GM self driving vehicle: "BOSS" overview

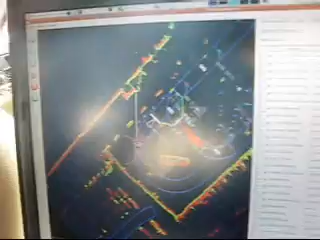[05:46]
So we've detected that car and arrived before we did, so it's going to give them the right of way.